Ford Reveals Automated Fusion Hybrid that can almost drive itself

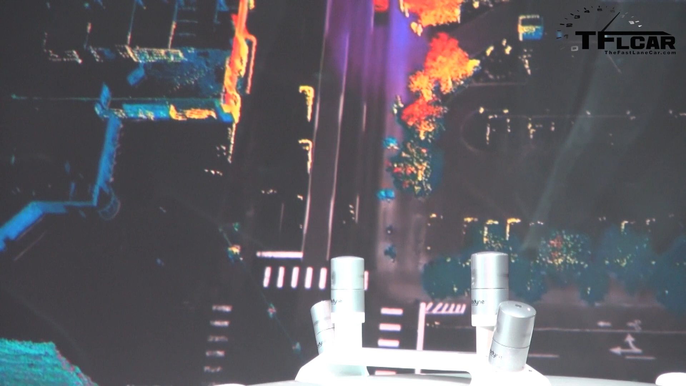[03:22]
off of everything within 200 feet to generate a real-time 3D map of the environment around it.